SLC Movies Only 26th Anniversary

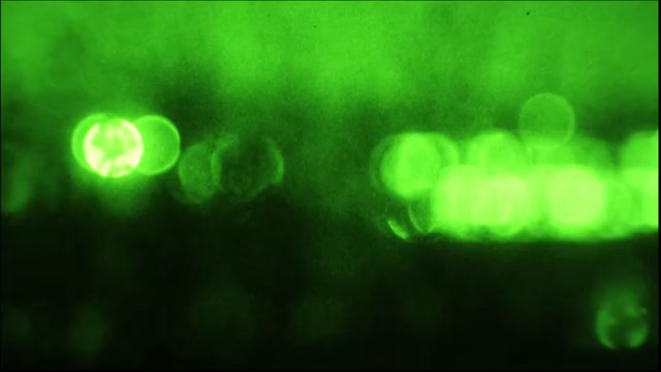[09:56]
It is now nightfall And our highly advanced night
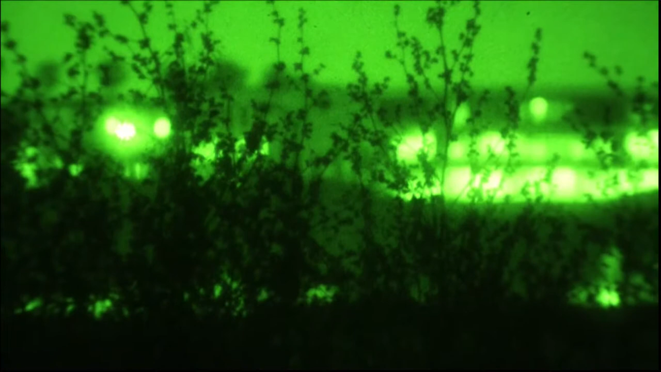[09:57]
vision cameras Have managed to capture for the first time in history A plastic bag in pitch black